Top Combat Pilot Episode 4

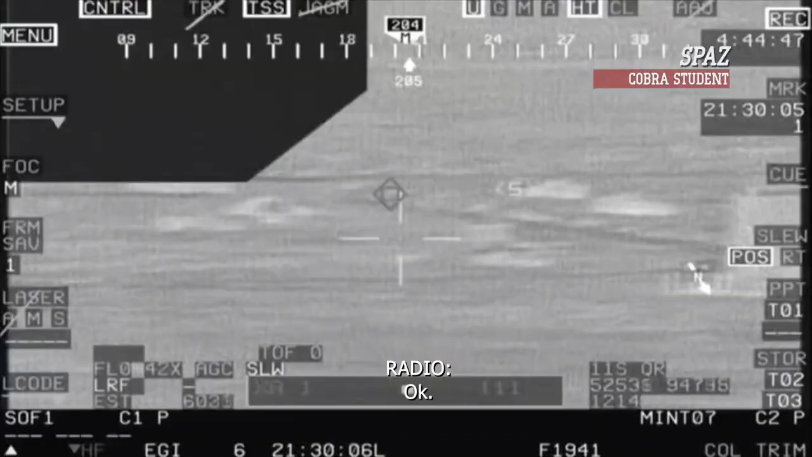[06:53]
The timing lined up really well, the way that as a group, the jet guys went through their initial plan and then how then we fell in. Good track.
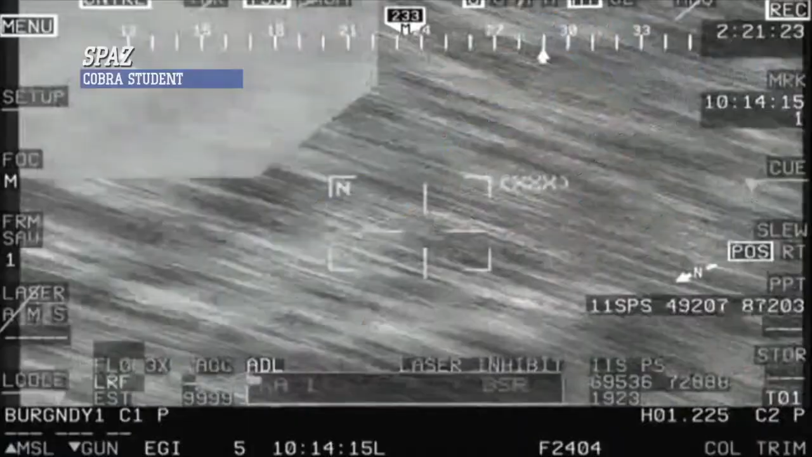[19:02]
Guns, Fox 2, Ivan. Gun, right to right. I actually was the first one to find him.